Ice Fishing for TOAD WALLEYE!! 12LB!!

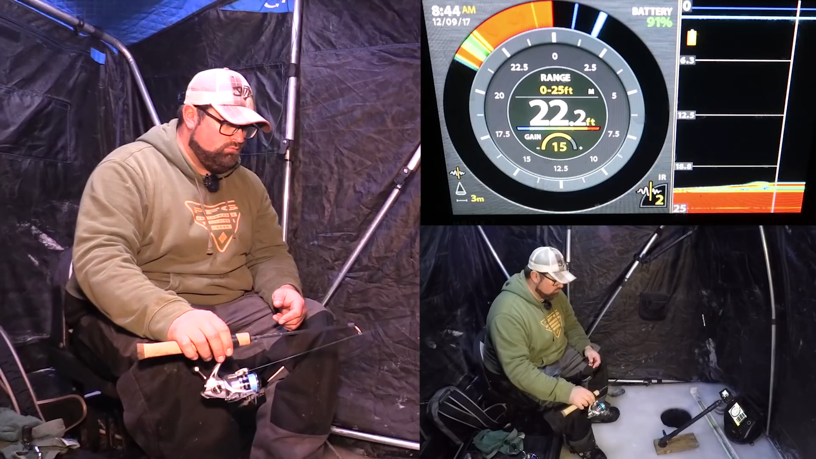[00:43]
On screen: depth 22.2 ft
Let's get to her. Here we go, mark on me right now. Come by me, come on. Go above him. Big mark. Come on, big mark. Maybe he'll go to the dead stick. Come on, I'm ready for you. Here we go, come on, pound it.